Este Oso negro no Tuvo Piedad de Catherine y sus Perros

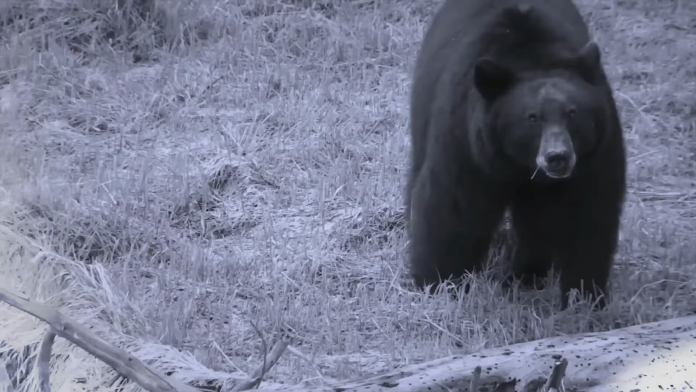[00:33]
Los oficiales informaron a medios locales que rondaba agresivamente una hembra de oso negro.